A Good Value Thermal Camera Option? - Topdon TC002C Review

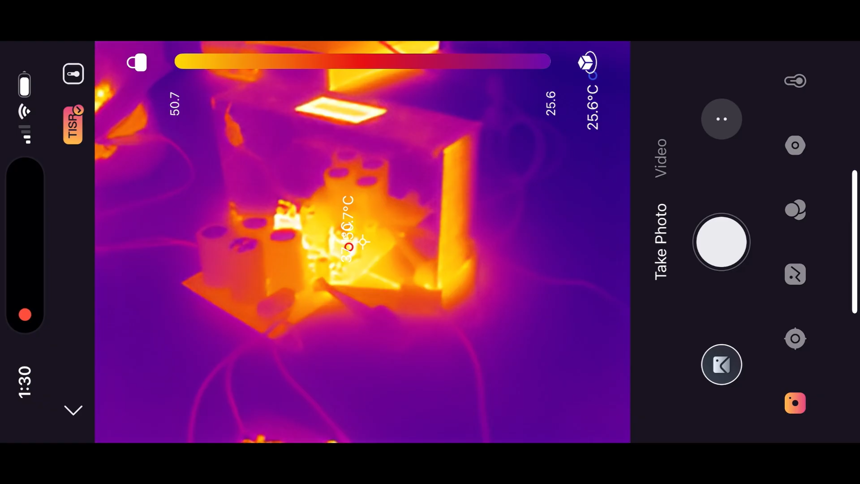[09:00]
So, to conclude my overall opinion on this little device, I think that it's honestly a really good little thermal camera.
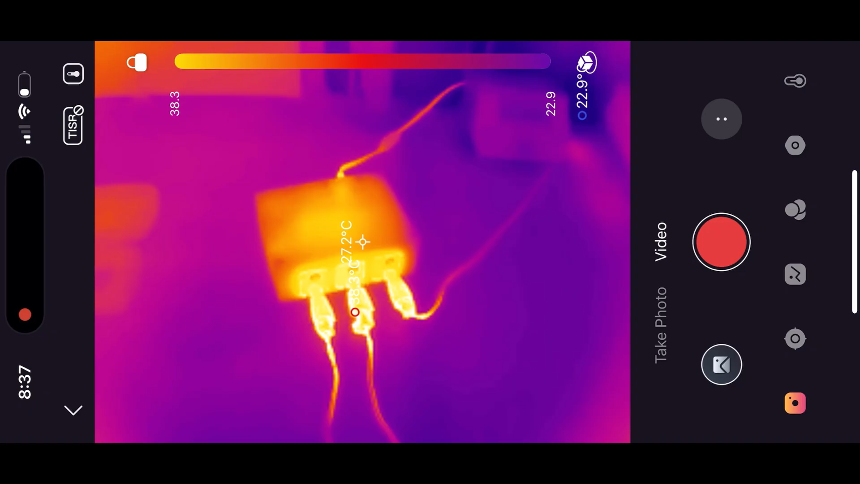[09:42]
On screen: spot 27.2°C
and would only come back around two seconds later. After looking it up, I found out that this was because of the camera auto-calibrating,
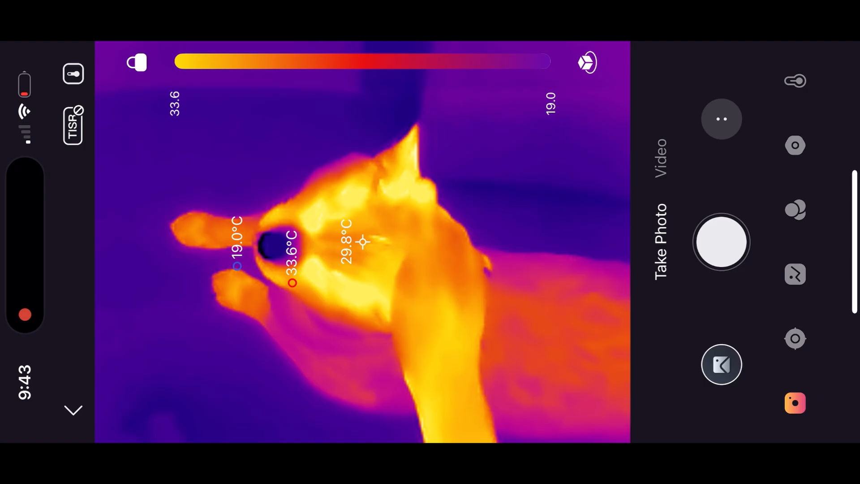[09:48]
On screen: spot 29.8°C, max 33.6°C, min 19.0°C
and that's fine, it's just something to be aware of.
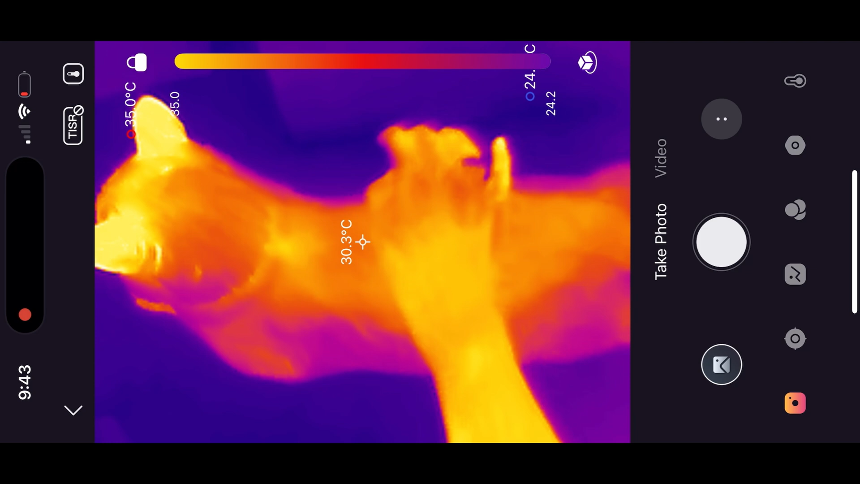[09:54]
On screen: spot 30.3°C, max 35.0°C
Apparently, you should be able to turn it off from what's inside the app, which is kind of useful in case, for whatever reason, the auto-calibration is really getting on your nerves.
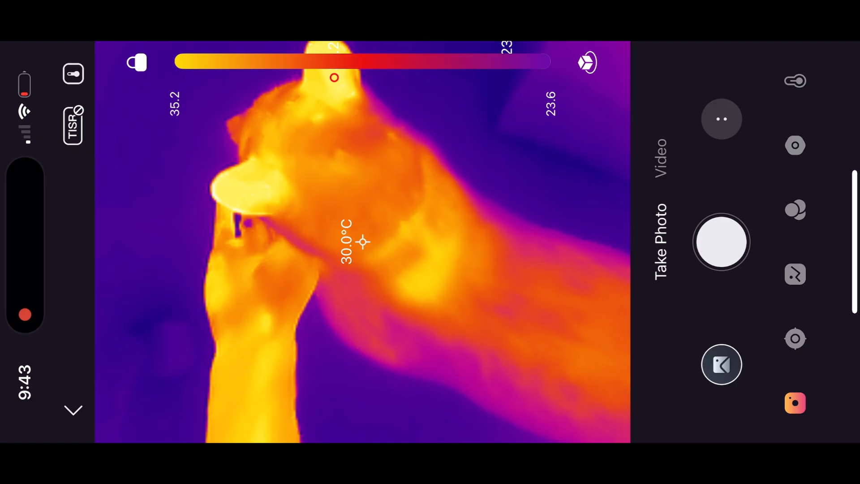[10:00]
On screen: spot 30.0°C
However, I am actually kind of glad that it auto-calibrates relatively often, because it means that the temperature readouts it gives are relatively trustworthy.